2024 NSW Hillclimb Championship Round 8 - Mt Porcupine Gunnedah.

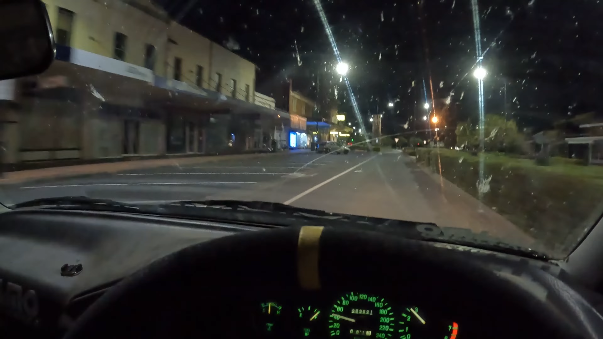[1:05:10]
We're just going down the main street of Gunnedah. I'm just following signs. I haven't even put it in my maps or anything.
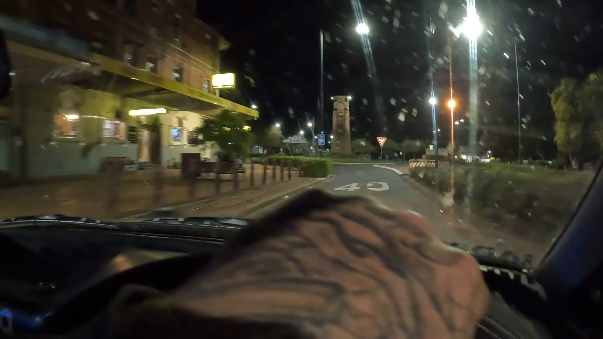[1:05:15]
But we're looking for these silos. That thing's pretty cool.
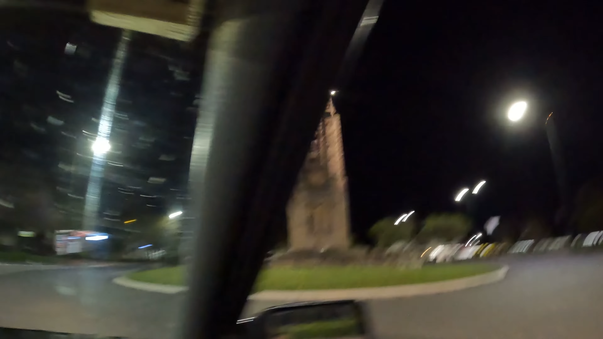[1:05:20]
Train station.
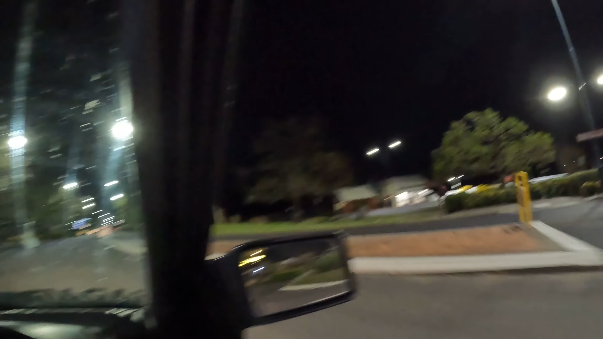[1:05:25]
No, arts and crafts.
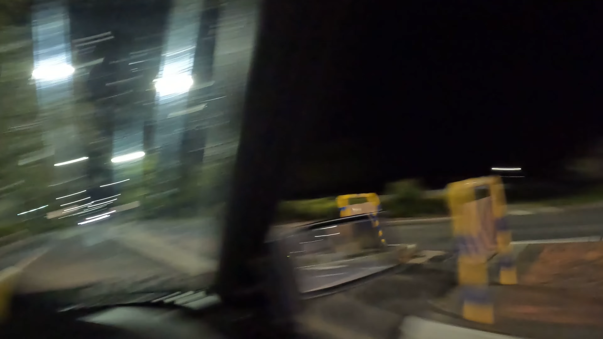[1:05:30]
Yeah, it looks like it's an old, yeah, it is. It's the train station. I knew it was a train station.
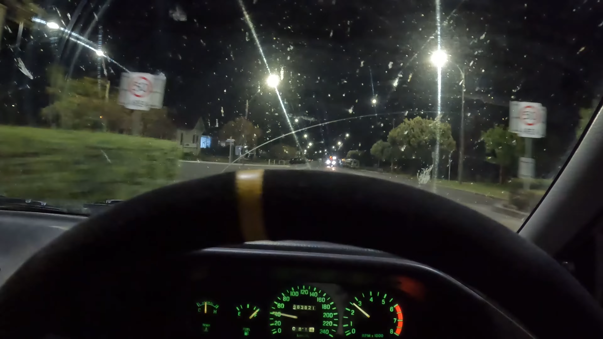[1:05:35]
But anyway, GPS is on my phone, it's going off saying turn around, turn down this street, turn down that street. Oh, there it is there, there's the silos. Alright, cool. Well, it's not lit up, they lied to us.
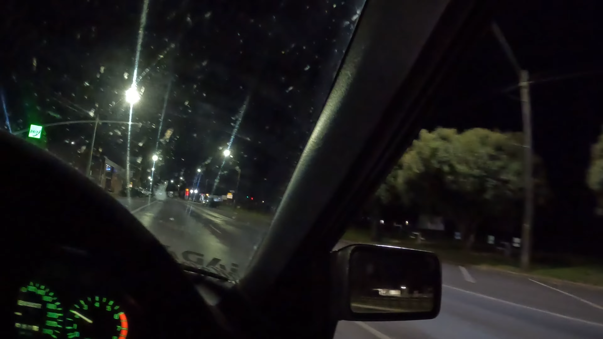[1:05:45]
See, told you, you can't trust the police.
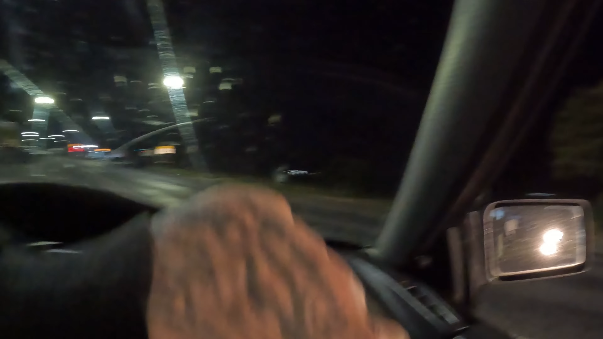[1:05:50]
Let's go have a little looksies over here.
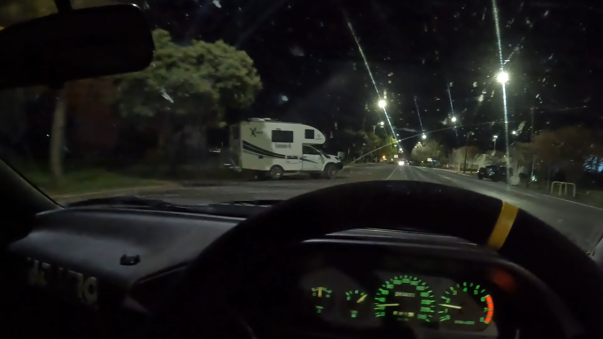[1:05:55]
I thought it'd be lit up, that's a rip off. Oh well. Let's have a look. I haven't even got a light to shine on it or anything. There you go, Drew does though.